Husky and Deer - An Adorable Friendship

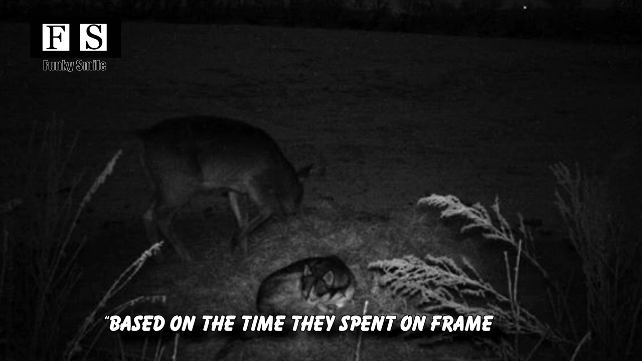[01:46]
it looked like they spent over 12 hours together I
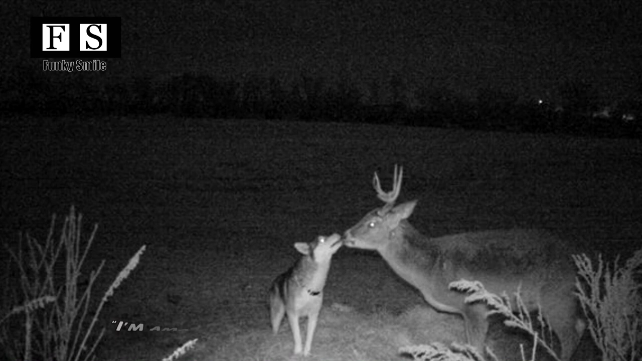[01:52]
am amazed I still can't believe this Rachel posted on Facebook sleep is and plays around with the book she made friends with wow such unbelievable pooch the two seemed having a good time together that Rachel guessed her dog may sneak out again for another
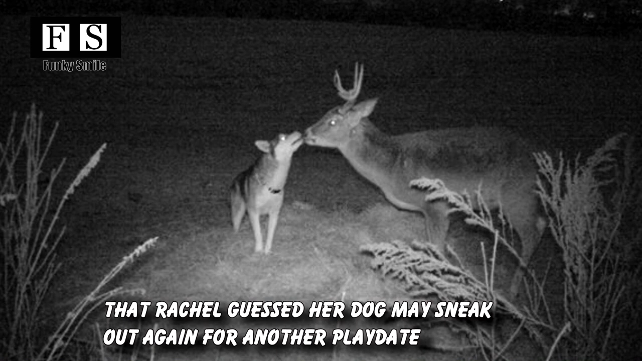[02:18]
blank date huskies have such a free spirit Rachel